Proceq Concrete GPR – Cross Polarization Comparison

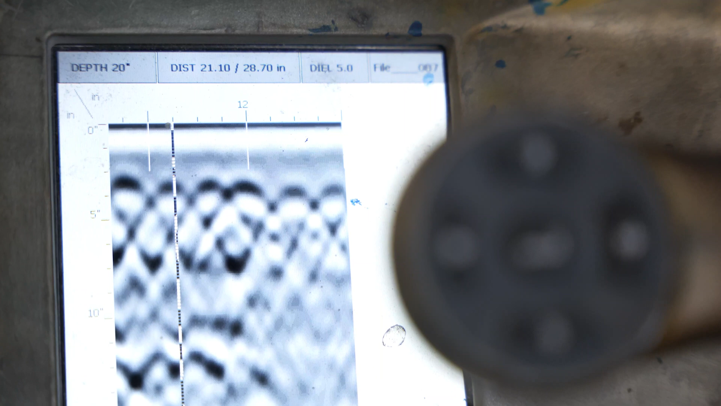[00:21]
It appears there could be something going on much further down as well.
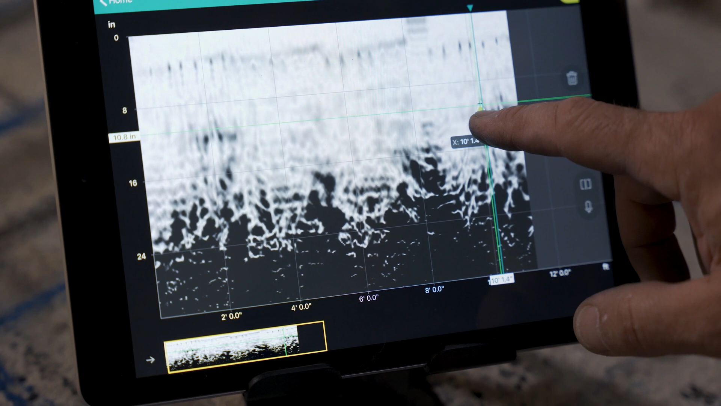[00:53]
The frequently updated software offers many different ways to view the data.
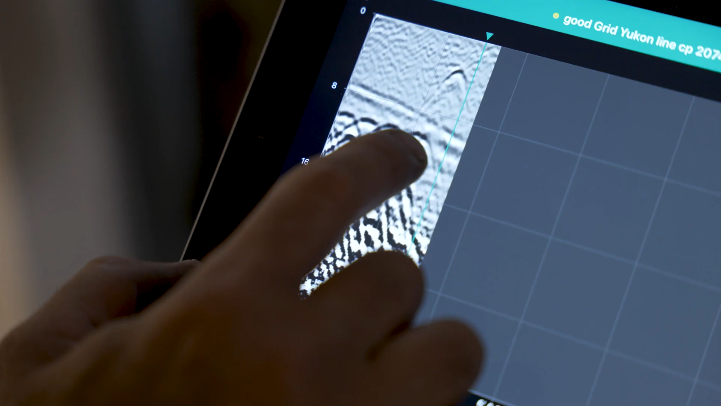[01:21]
It's easy to switch between the views and navigate the data.
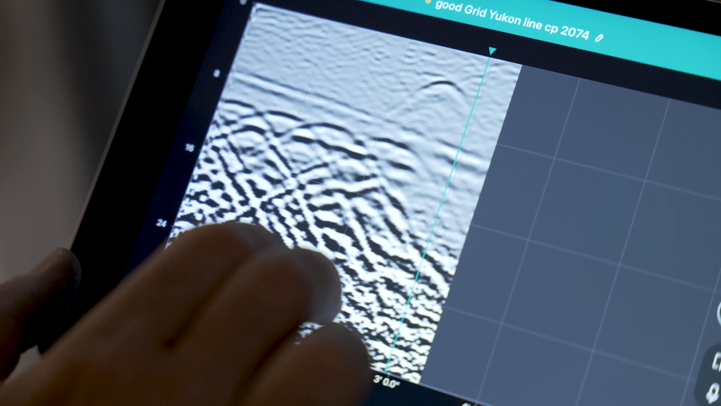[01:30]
Another practical feature is the GP8800's ability to scan all the way to the edge of a wall.